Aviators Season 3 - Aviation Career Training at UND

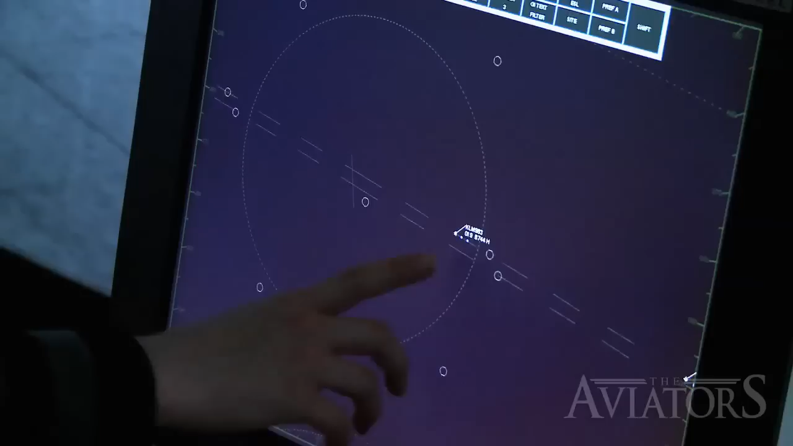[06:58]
KLM 983 heavy we're gonna write our strip out so we already have it wrote okay so KLM 983 which is a heavy yeah
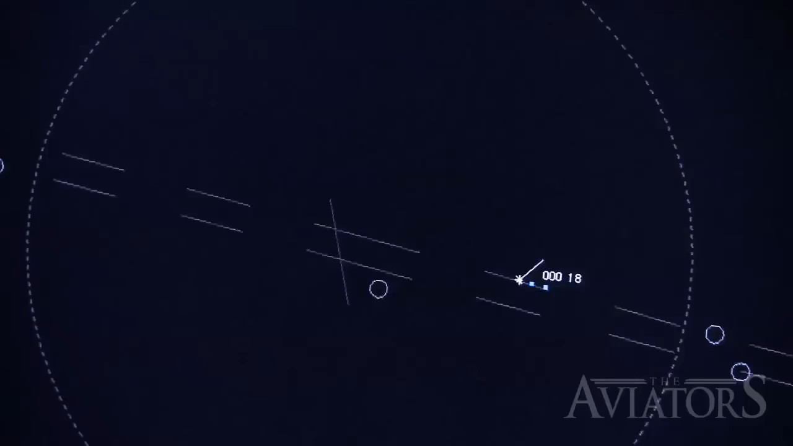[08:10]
and one waiting to take off so who's taking off right now southwest 326 or sorry correction 324